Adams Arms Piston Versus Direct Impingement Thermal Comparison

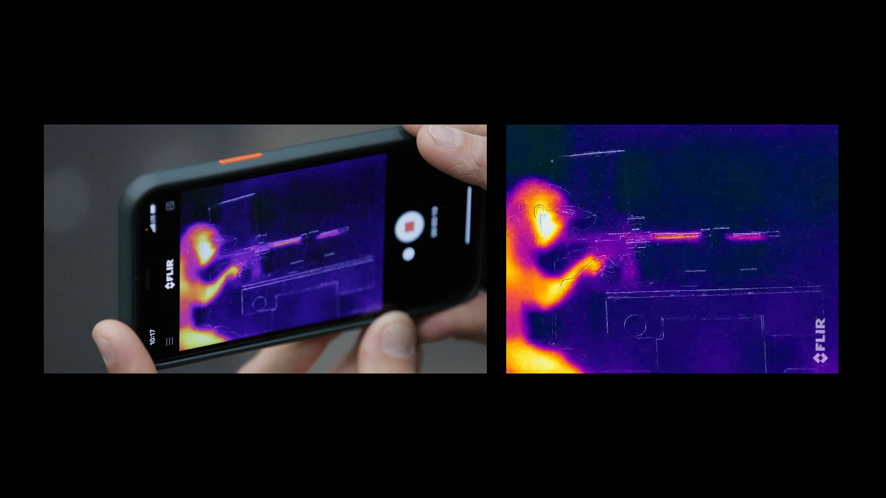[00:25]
We won't call them out by name, but you can read that M&P logo on the side.
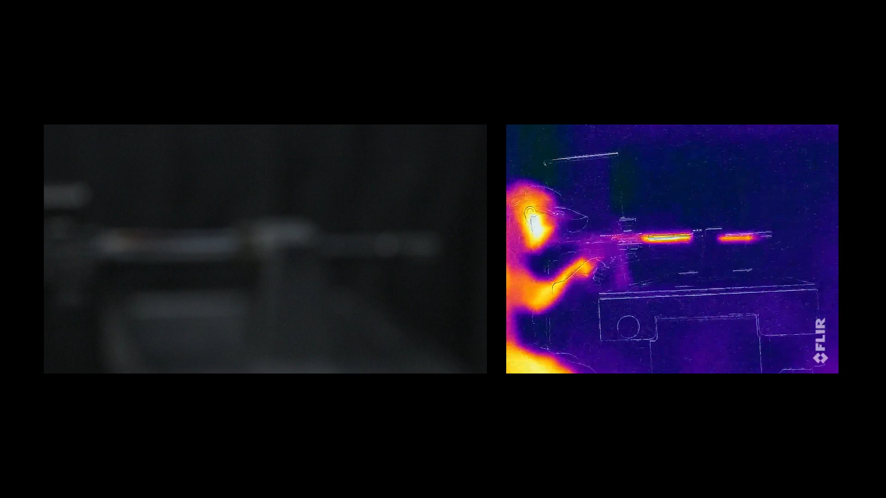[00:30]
You'll notice that as the rifle begins to fire rounds, the barrel starts to heat. Then as the gas escapes down the barrel, it vents up into the gas block and then down the gas tube, ending in the chamber.
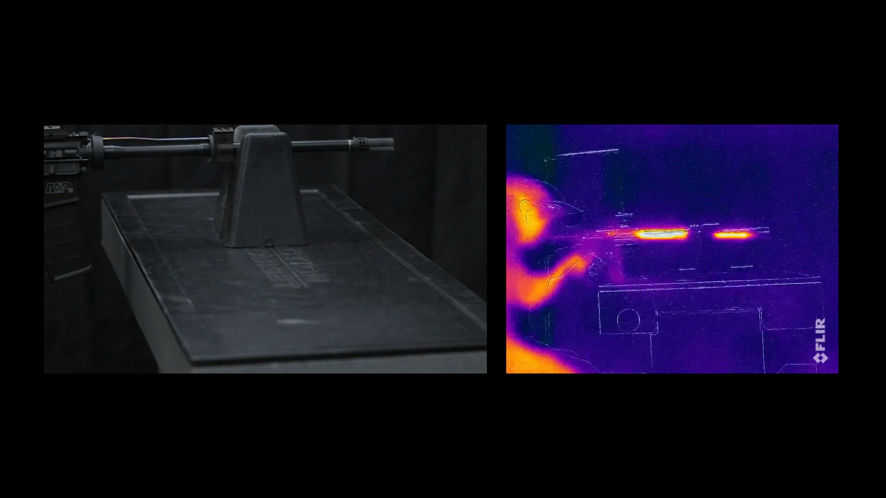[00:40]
You'll notice that the chamber in the upper receiver is getting hotter and glowing red.
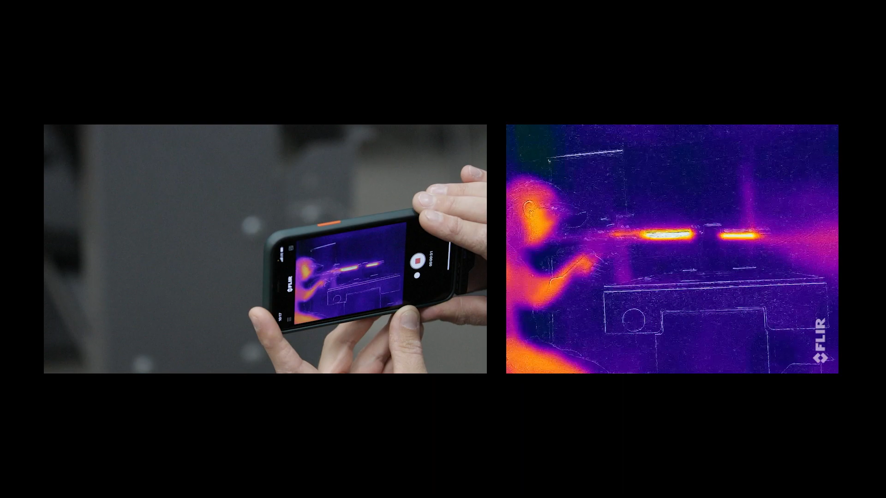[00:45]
That's all of that dirty carbon that you have to clean being deposited in the chamber and in your gold carrier.
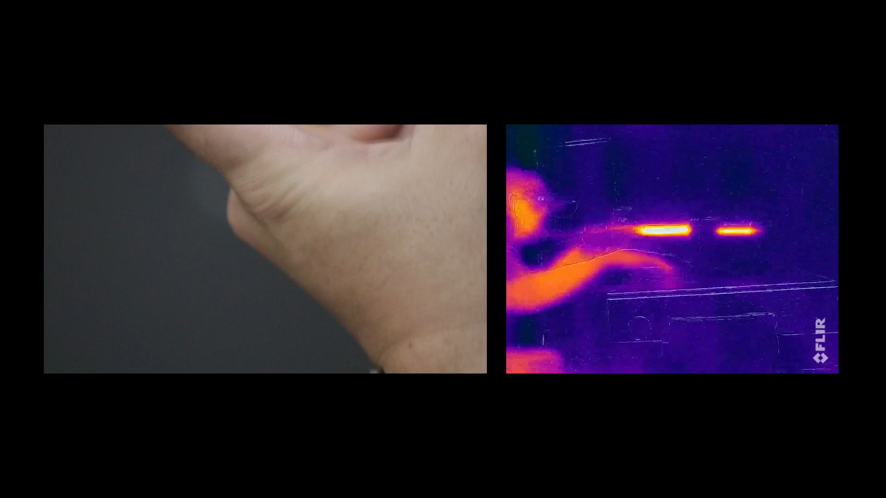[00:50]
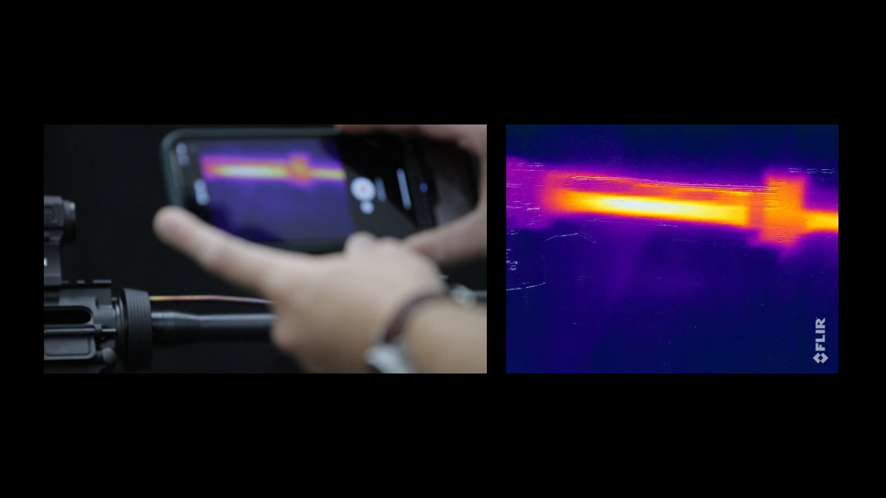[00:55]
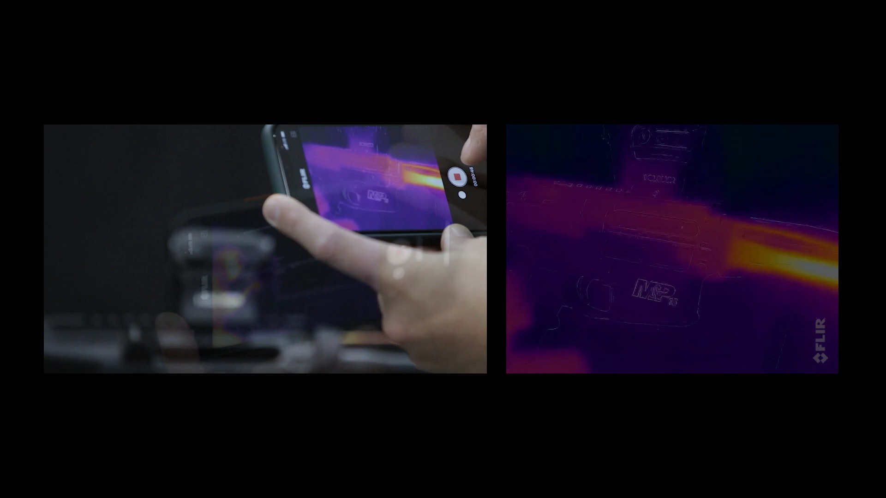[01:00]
Now let's take a look at how our Adams Arms piston rifle behaves during the same 30 round test.
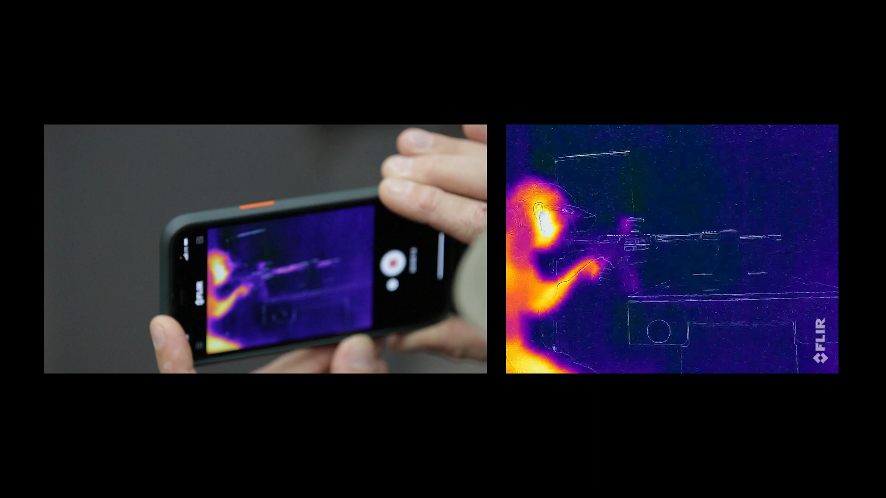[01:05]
Just like the DI rifle, as rounds make their way down the barrel, the barrel heats up and the gas moves into our piston block.
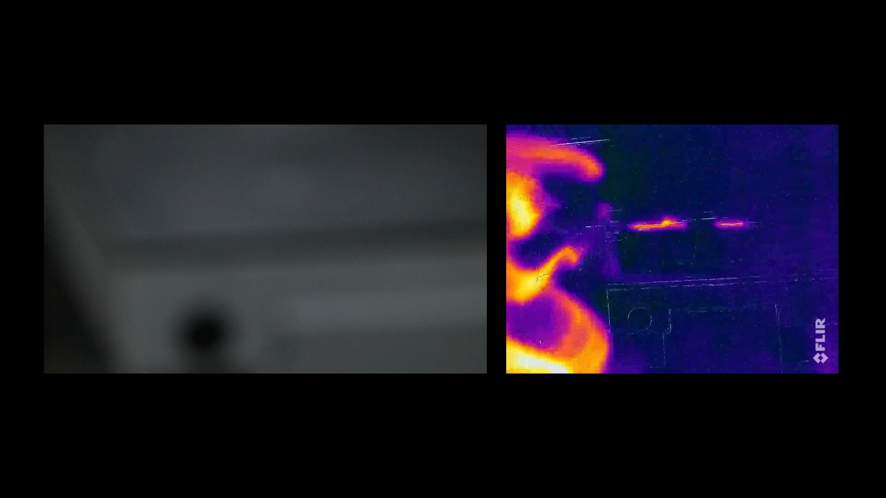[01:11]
Unlike the DI rifle, you'll notice that our drive rod does not heat up like the gas tube did previously.
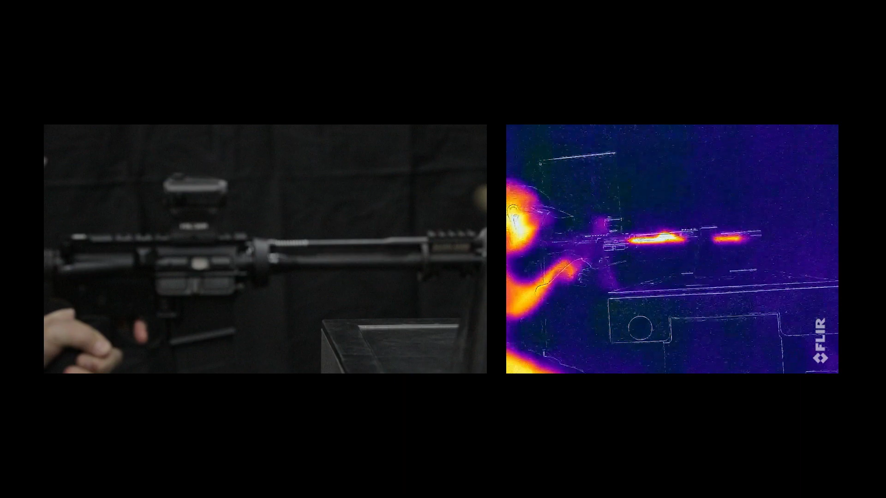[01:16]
And most importantly, you'll notice that the bolt carrier and chamber do not heat up like they did in the DI rifle.
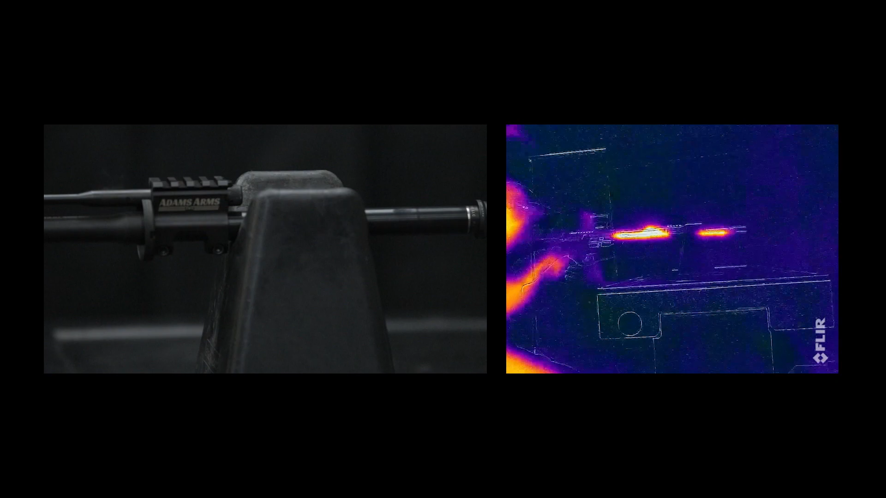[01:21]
That's due to the lack of carbon and other gases in the chamber.
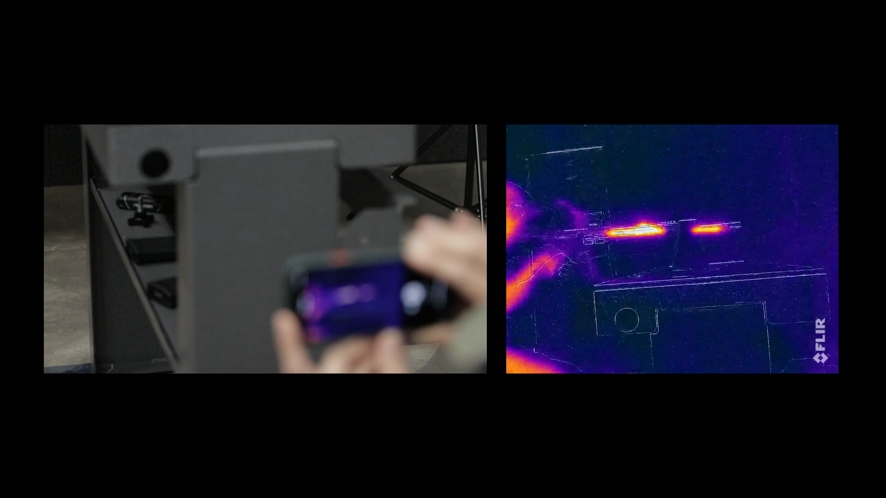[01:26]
That means our piston rifle would have less buildup to clean later.
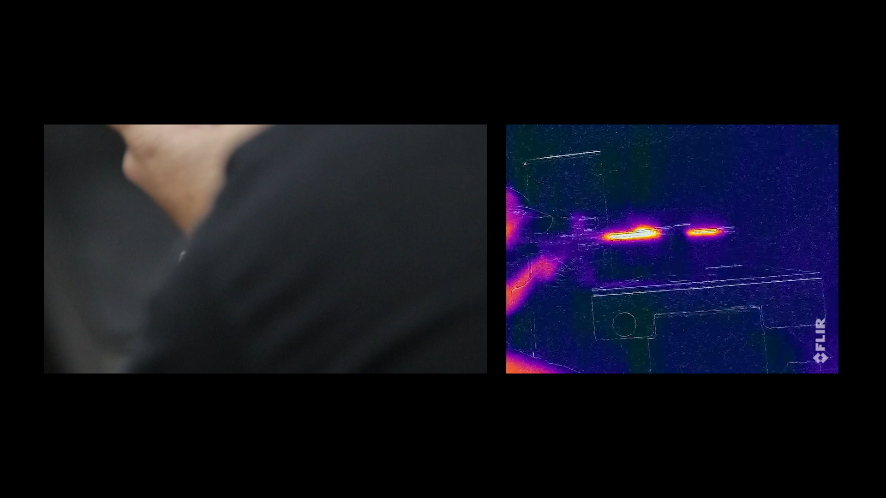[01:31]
Most importantly though, this means that due to the lack of carbon fouling occurring in the chamber and bolt carrier, the piston rifle will run more reliably and with less maintenance.